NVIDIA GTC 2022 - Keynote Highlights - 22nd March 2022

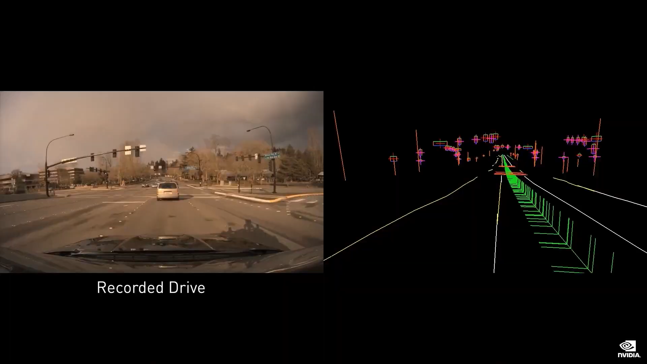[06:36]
a mission recorder, and safety and cybersecurity systems.
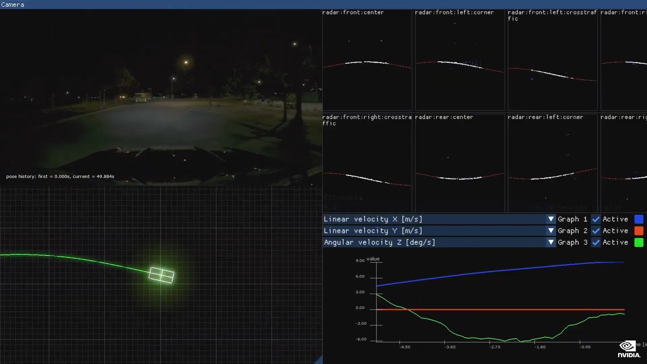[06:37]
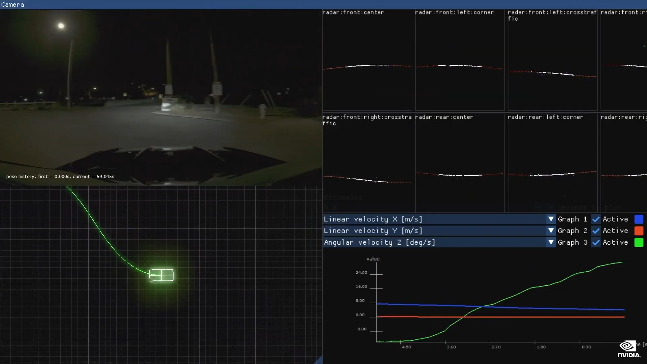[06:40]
And it's open. Hyperion 8 can achieve full self-driving with a 360-degree camera,